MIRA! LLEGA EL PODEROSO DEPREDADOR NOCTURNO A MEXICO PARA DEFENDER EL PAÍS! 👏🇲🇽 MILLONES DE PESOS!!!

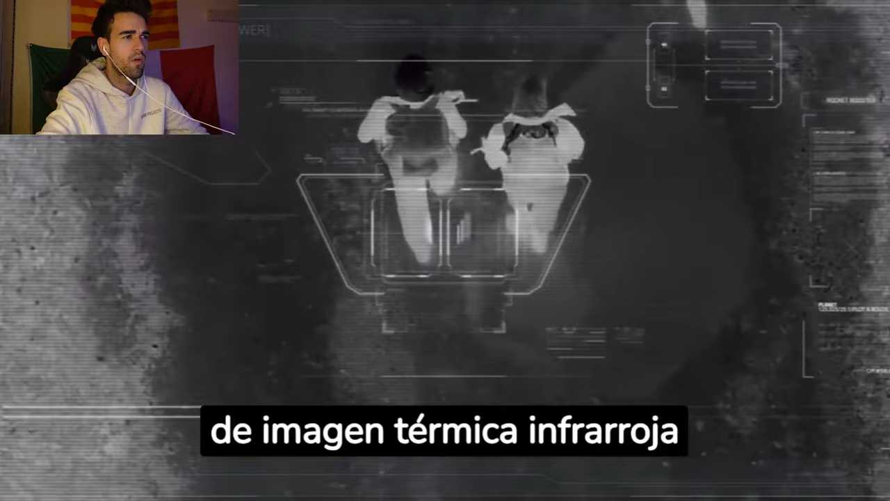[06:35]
y un sensor con cámara de imagen térmica infrarroja para la designación y navegación del objetivo